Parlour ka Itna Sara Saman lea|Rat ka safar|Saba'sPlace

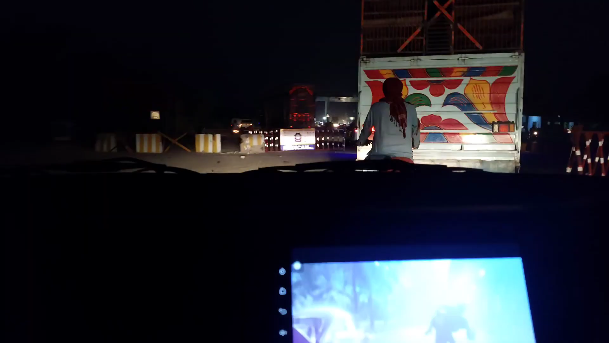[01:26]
جی ویورز گاڑی میں اس قدر اندھیرہ ہے اور روڈ پہ بھی تو
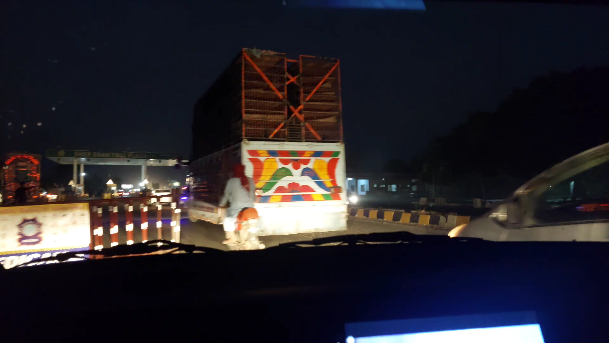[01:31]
ویڈیو بنانے کافی مشکل ہو رہی ہے گاڑی کے اندر بیٹھ کر تو میں نے سوچے آپ کو باہر روڈ کا نظرہ ہی دکھا دیتے ہیں رات
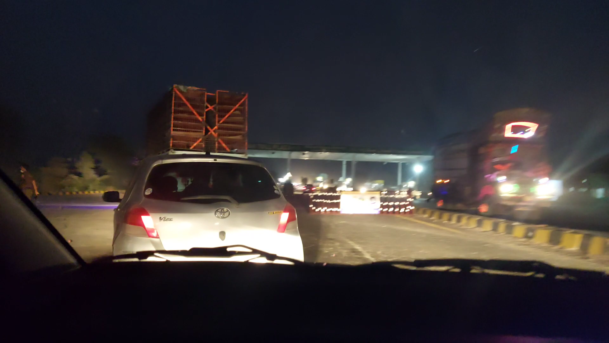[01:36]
کو سفر کر کے ویسے اپنا مزا آتا ہے موسیقی بندہ سنتا ہے اور بلکل منٹلی طور پر ریلیکس ہو کے
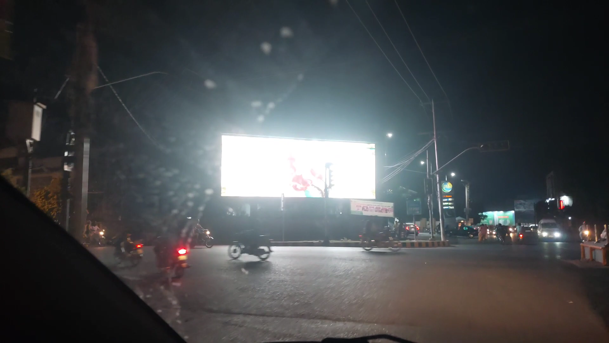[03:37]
روڈ پہ کافی رونک تو تھی لیکن سین کیپچر کرنے میں کافی پابلم آ رہی تھی کیونکہ رات کا ٹائم تھا
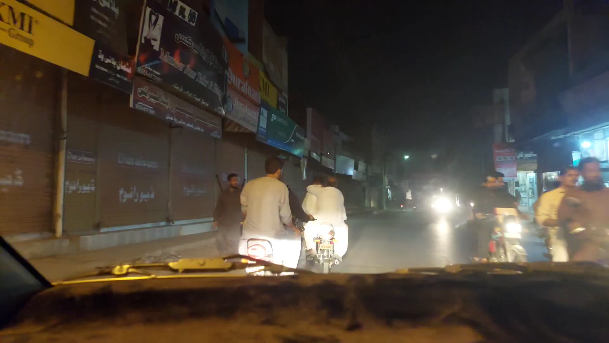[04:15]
یہ سارا فیل ہوا ہوا تھا تو جب ہم آ رہے تھے نا شاپس کافی ساری بند بھی ہوئی تھی کیونکہ یہ تکیبن گیارہ کا ٹائم ہو چکا تھا ہمیں آتے آتے نا تو بزار سے میں نے کوئی کھانا وانا نہیں لیا کیونکہ میں بزار کپ